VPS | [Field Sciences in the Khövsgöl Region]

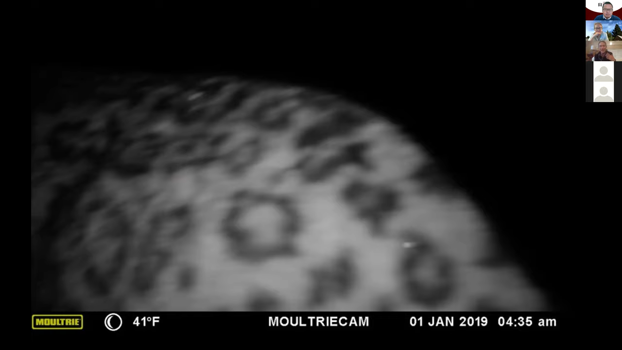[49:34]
It was not a camera I set up, and I think that this is completely appropriate. It was actually a camera that Tumersuk and the rangers set up. And so they were the ones who were able to show conclusively, finally, that after 70 years of absence, there was a snow leopard back in the park. And it's a female snow leopard, so maybe there will be some more snow leopards.